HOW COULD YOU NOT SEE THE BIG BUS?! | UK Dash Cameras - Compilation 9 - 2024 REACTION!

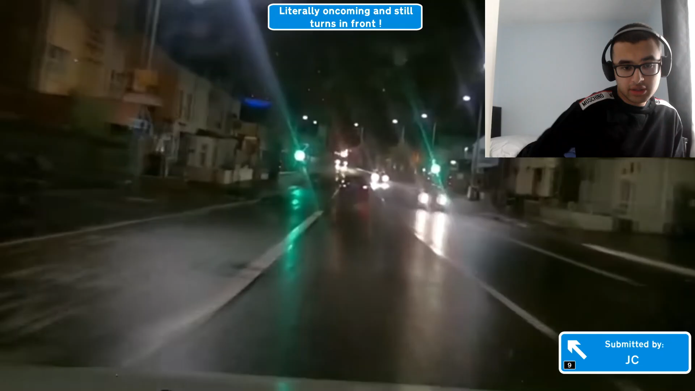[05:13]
Actually oncoming and still turns in front. Oh, that was so close to being so far near to disaster.
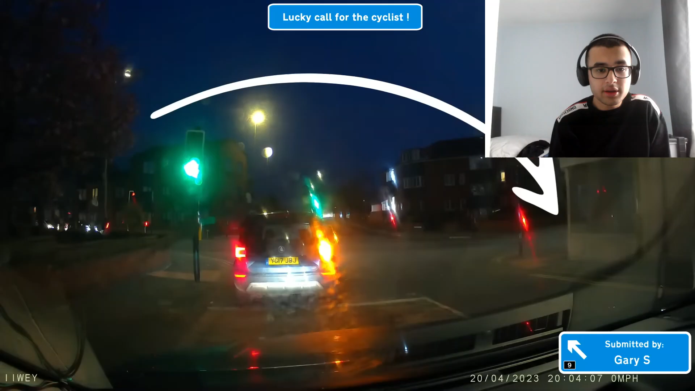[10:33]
Luckily, lucky, ooh. Whoa, I saw that, but it was a blink of an eye, but...
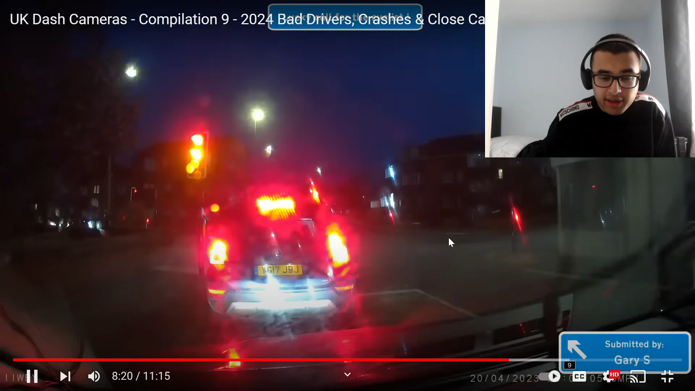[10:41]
Literally, it's coming through as the cars are turning. That could have been so bad.